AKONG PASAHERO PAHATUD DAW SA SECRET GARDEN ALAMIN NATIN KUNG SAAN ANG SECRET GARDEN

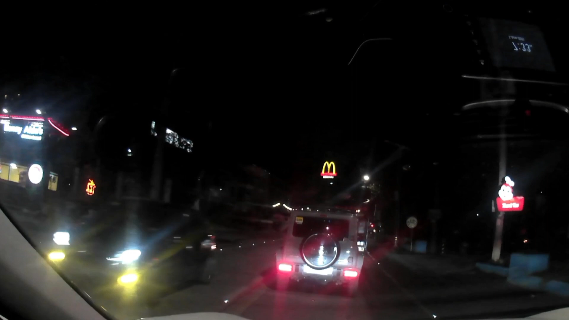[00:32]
Maon ni ang karsada nga diridool sa may maribago road. Maon ni ang maong karsada mga kadriver na atadari nagsubay nene ang maong karsada kay lagi padungta dito sana ay atuan sa atong busing. Kay mukhaon daw sila og lami. Lami nga pagkaon mga kadriver.
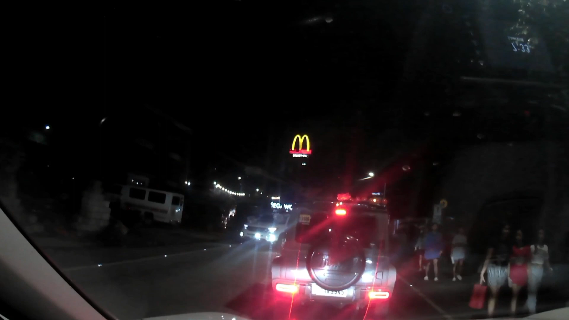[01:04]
Maon ni ilang ganahan kay satisfy kayo sila sa ilang mga gikaon. Maon ni mga kadriver. Mayong gabiin ninyo diha. Tanan nagsubay ta nakita na to diha ang liter M. So, maon na diha. Naadiha ang liter M. Nasa ubos ang alansad. Mega world. New town na ada ay tadari na kaagis sa may mega world. Maakta New town mga kadriver na atadari nagsubay sa may maribago road.
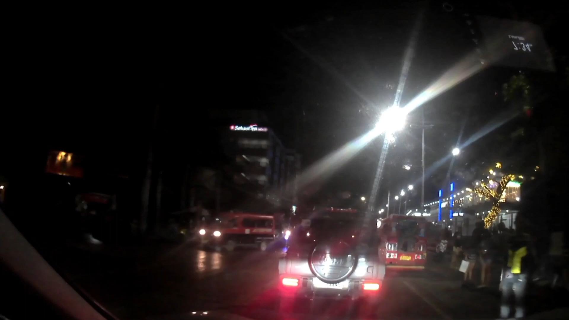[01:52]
Isip Osaka family driver. So, maon ni mga kadriver. Ang atong sus. Kanyang mga motor mga kadriver. Grabe. Kalit-kalit lag sulo diha.
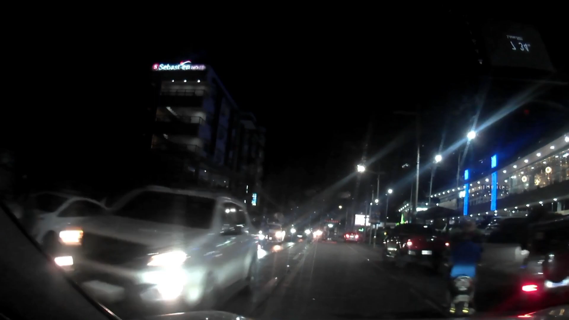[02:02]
Tanawa ang gibuhat sa mong motor mga kadriver. Mukalit lang o cross ni mo diha. On niya. Wa pag-isignal signal. Diret sulag. Close sa imong agianan. Agoy. Kung di li kakabantay mga kadriver. So, sigurado.
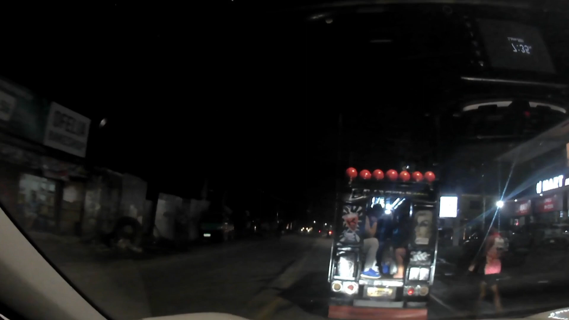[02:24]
Naapo ni diri mga kadriver. Kanyang pasaway nga jeep. Driver sa jeep. Mupara mo pick-up ang pasahiro na agyod sa tunga. Dilijod ka balunga mo pada plane mga kadriver.
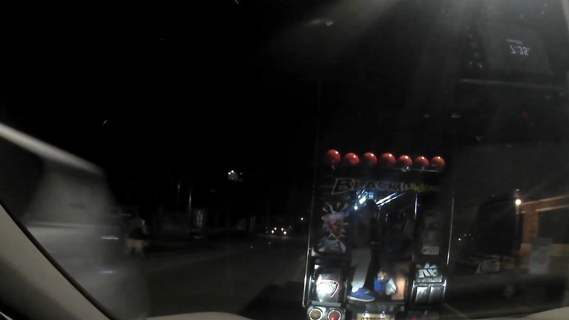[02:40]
Maayo ni siyang paliwatan ni ng mong driver mga kadriver. Kay walay pakih.
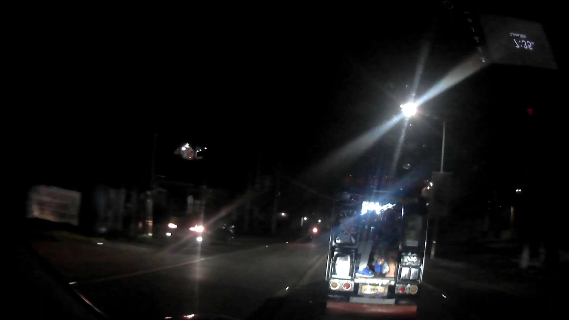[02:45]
Huwag disiplina sa iyang pagmaneho.
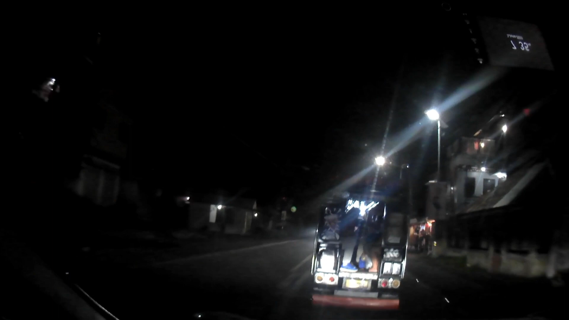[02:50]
Na gusto niya nga siya mo ihari sa karsada. So, shoutout ni mo diha na driver aning pampasahirong jeep pa doon ni sa may maribago. Kung mo pick-up gani mo mga pasahiro mga kadriver. Dapat ilogargyod din yung tarong kanyang maong inyong game maniho. Para di li mo maka-obstract sa obang mga driver. Ngamuagi diha. Kay di li man kamumoy maoy tagiaan ng maong karsada.
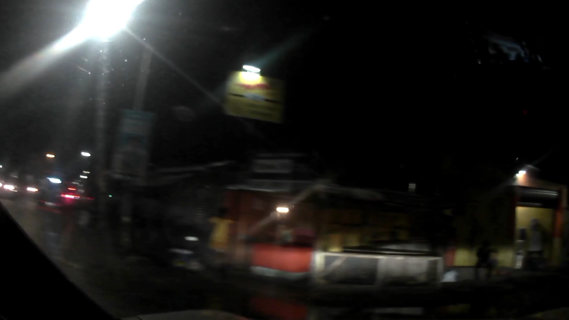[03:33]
So, muli ko di ay tadari mga kadriver. Kay padulong ni sa kananan sa tonggi ingon sa akong amo.
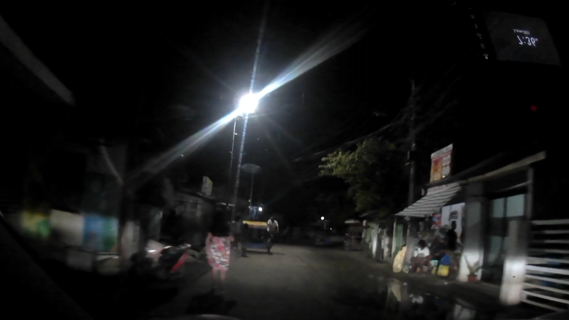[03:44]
Nga secret garden. Mga o ni secret garden nga naasa siyudad.
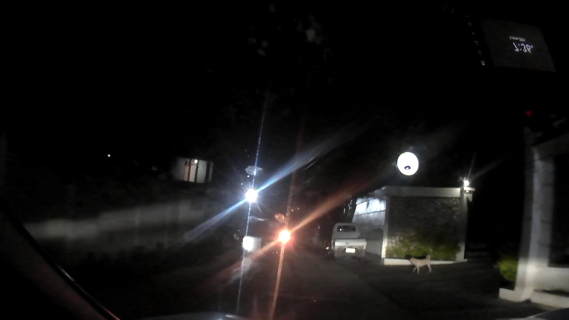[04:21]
Sa unahan na ay pasulod nga gamay. O, ang gwardiya dari kay ero.